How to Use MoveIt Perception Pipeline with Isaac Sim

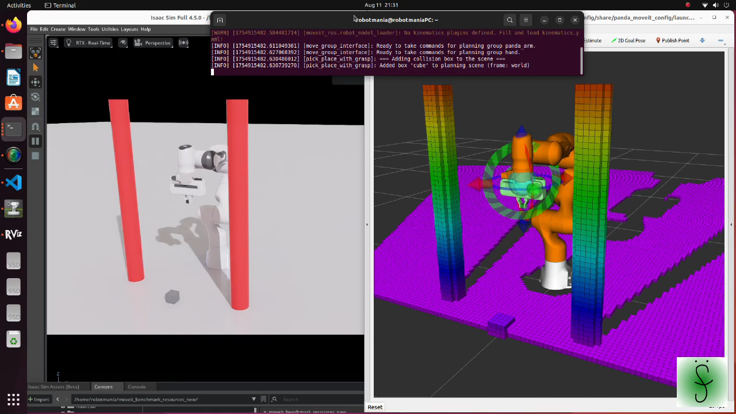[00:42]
On the right side, there is a voxel grid reconstructed from a point cloud obtained from the camera. When we run the simulation, we can see that after grasping the cube, the robotic arm moves by following the trajectory which avoids vertical cylinders.
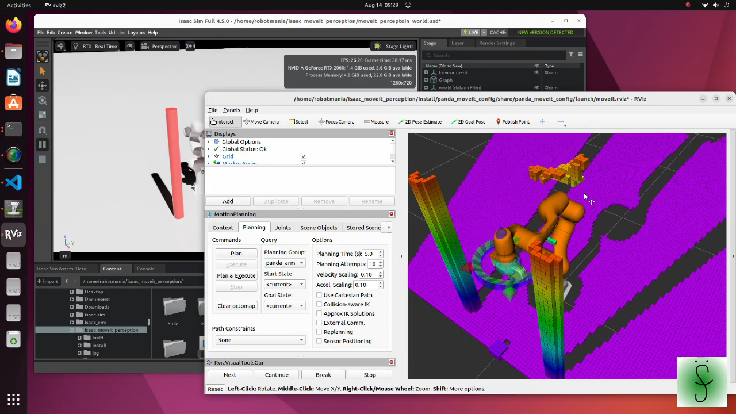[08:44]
If there are several voxels around the arm, run the launch file once again.